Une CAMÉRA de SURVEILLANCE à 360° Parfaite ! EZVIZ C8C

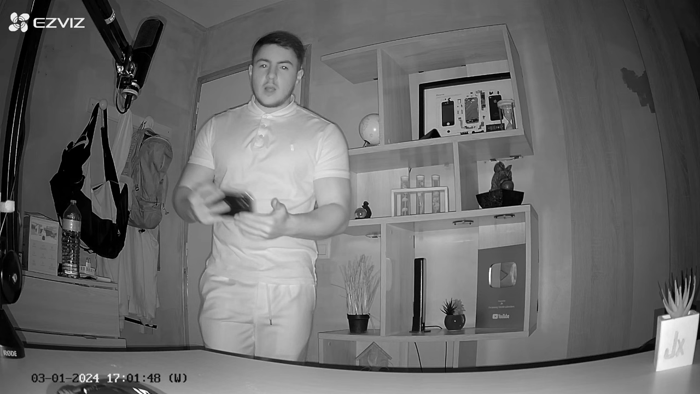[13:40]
Et là, maintenant, nous sommes en noir et blanc. C'est-à-dire qu'il n'y a rien qui est clair, mis à part mon téléphone. Et vous pouvez voir qu'on voit pas mal de détails. Ça fait plaisir. On aura jusqu'à 30 mètres de distance avec la vision nocturne en noir et blanc. Et avec la vision nocturne en couleur, donc c'est-à-dire avec les flashs lumineux, on nous estime 20 mètres de distance à laquelle on pourra apercevoir. Ça fait plaisir. Et puis, je trouve qu'il y a pas mal de détails. Et si jamais je me mets comme ça, on peut encore voir plus de détails. Voilà, je trouve que c'est quand même une réussite la vision nocturne sur cette caméra.